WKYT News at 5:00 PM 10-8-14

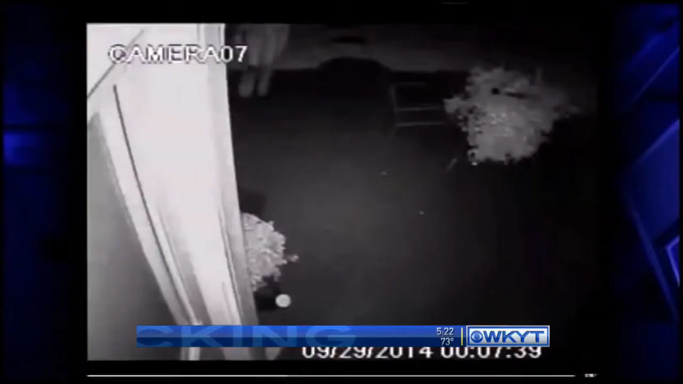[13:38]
CAMERAS CAUGHT THE WOMAN LURKING AROUND A HOME BEFORE CLIMBING UP ON THE SECOND STORY ROOF.